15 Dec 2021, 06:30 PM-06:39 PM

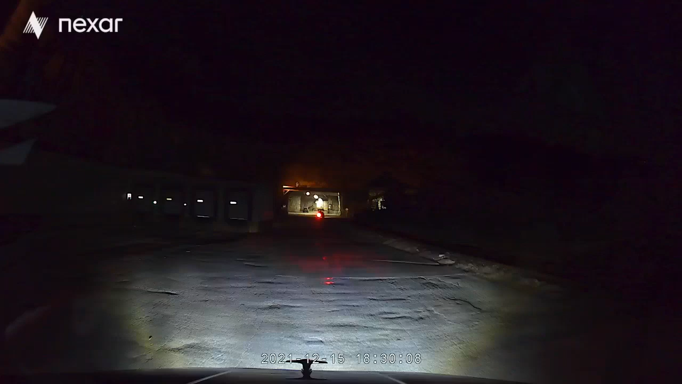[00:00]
Well, here we go, into the Carthage Caves. This is always interesting.
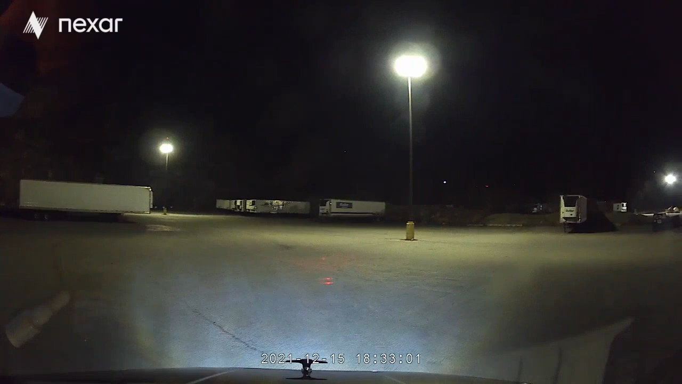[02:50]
Oh, nope, we did do the right way. I got lucky. So, I'm lookin' for door 15, and what do you know? There's door 15.